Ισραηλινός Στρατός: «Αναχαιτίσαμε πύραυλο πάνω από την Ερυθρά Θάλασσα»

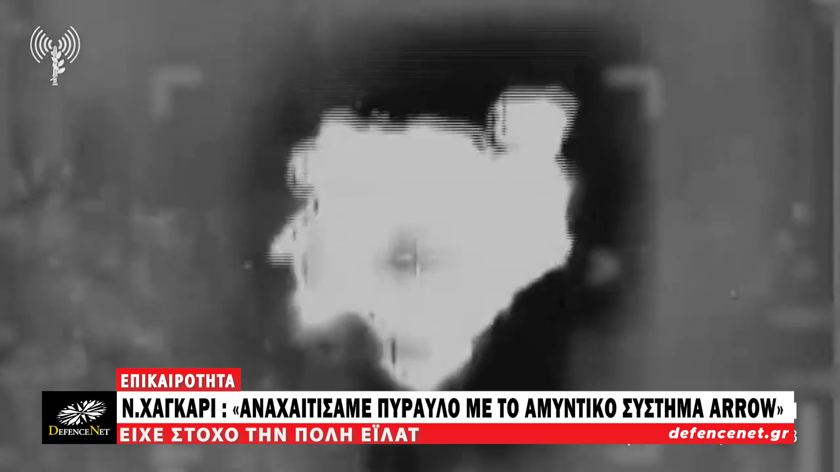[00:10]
Ένας πύραυλος εδάφους-εδάφους που εκτοξεύθηκε στο έδαφος του Ισραήλ από την περιοχή της Ερυθράς Θάλασσας αναχέτηστηκε με επιτυχία από το αμυντικό σύστημα μεγάλης εμβέλειας, Arrow, ανέφερε.